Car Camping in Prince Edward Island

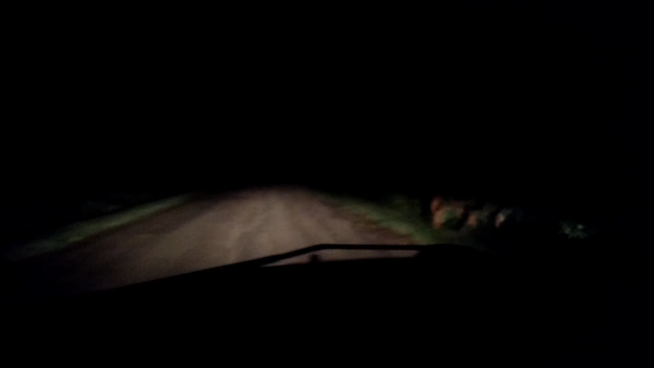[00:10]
I just keep driving down this dirt road in the middle of nowhere.